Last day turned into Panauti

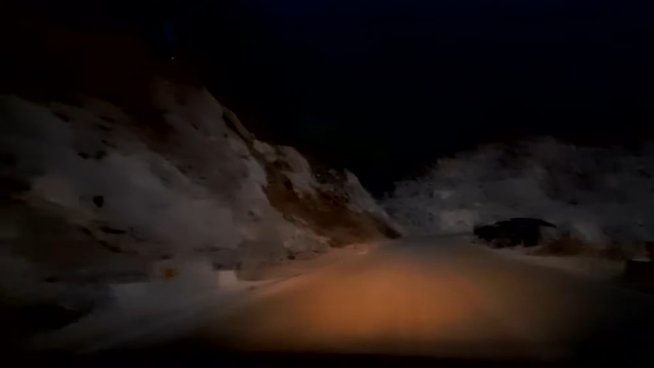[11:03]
क्योंकि अगर कंट्रोल थोड़ा भी खो दिया तो बचने का चांसेस डायरेक्टली जीरो है। आपको दिखाई दे रहा होगा कि नहीं दे रहा होगा पता नहीं, अभी लाइट का आगे में थोड़ा धुआं धुआं धुआं धुआं जैसे होने शुरू हो गया,
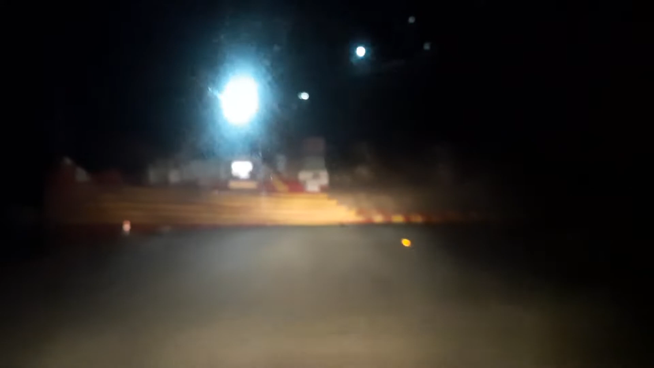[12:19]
सो अभी हम पहुंच गया है नाग मंदिर धज्जा वाला, ये आपको दिखाई दे रहे कि नहीं दे रहे, एंड टाइम हो रहा है आपको 6:09।